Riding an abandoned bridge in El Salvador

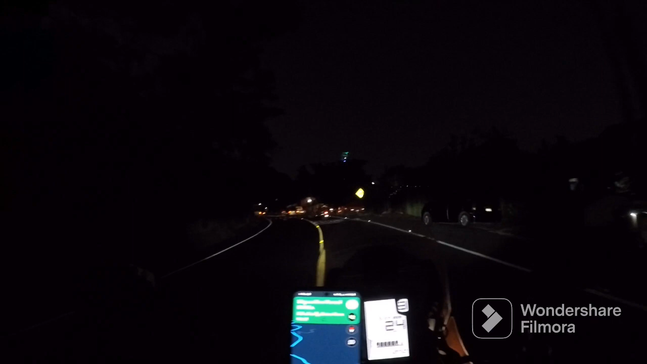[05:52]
Alright, looks like we've got a party going on here
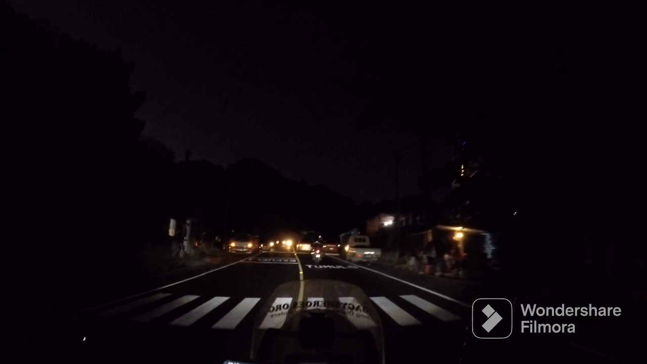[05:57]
We've got a big ass ferris wheel A couple of ferris wheels Cool
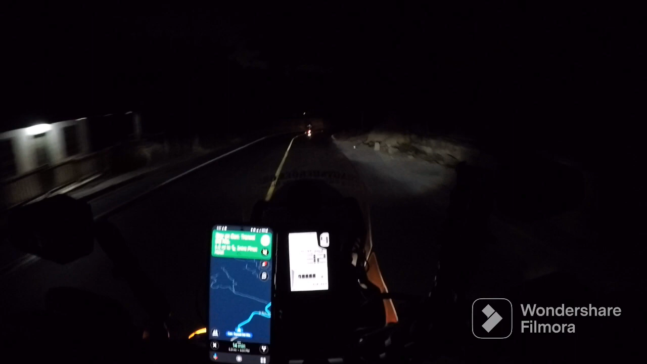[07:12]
I don't know what elevators are at It seems like we're going down now I'm getting with you Woah Stay in your lane Especially on a curve Thank you We've found our most chill Thank you God Oh no no